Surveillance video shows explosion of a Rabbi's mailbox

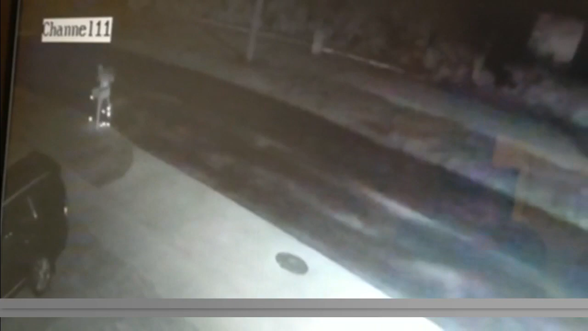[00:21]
You'll see that boom, which is what the rabbi says that he heard. We were also told by them that the group of people that are possibly responsible for this might have also thrown fireworks at Christmas decorations. Here's what that rabbi had to say about what he heard earlier tonight.